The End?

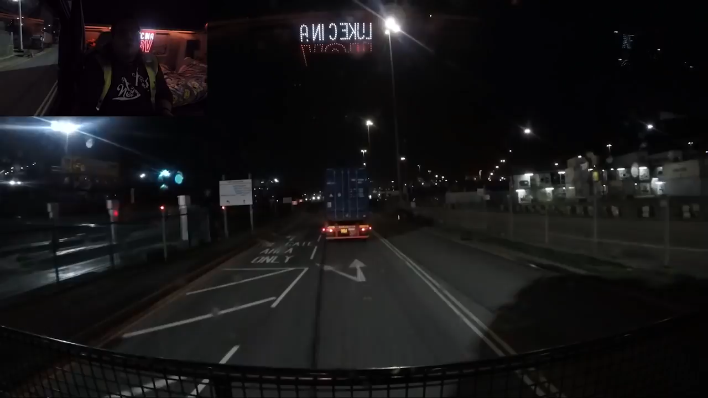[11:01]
I was like, yeah, you win. Oh, that's mad. Been here for four hours. That bloke was. Nevermind. Nevermind. Hopefully we can get in and out relatively quickly. It's looking, oh, I was going to say it's looking quite, transfer area two looks quite busy. Like I said, the problem is I'm pretty sure six o'clock they do a shift changeover. I'm not a hundred percent sure on that. Um, but I got a feeling they do a shift changeover, which means come six o'clock dead,
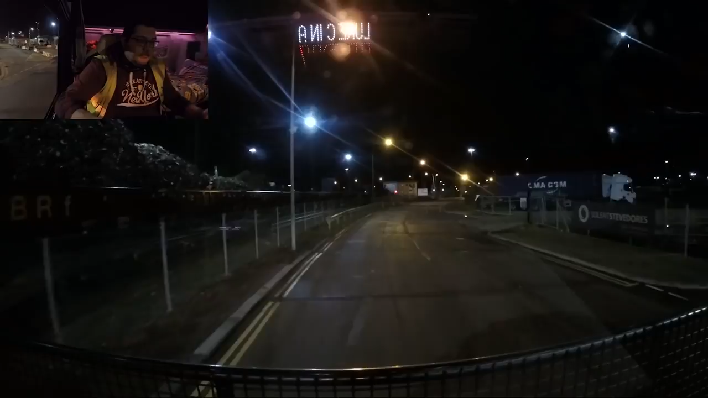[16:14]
So not a lot I can do. I've extended my VBS till seven o'clock anyway.
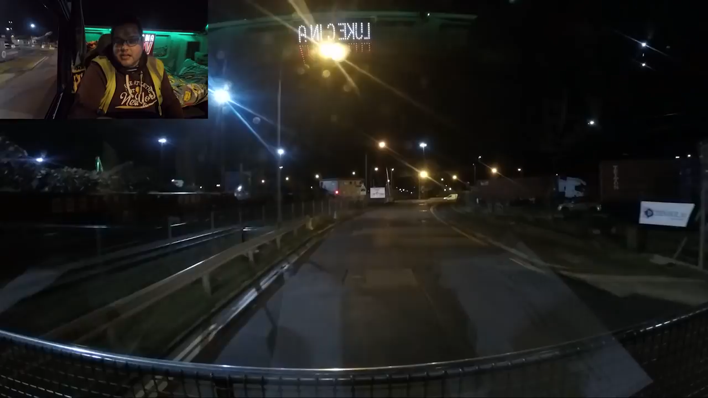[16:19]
So if it gets to like half six and it's still not off, then I can try and extend my VBS again. There's a train there and I'm hoping it's not going to cross this crossing. When I need to come back in a sec.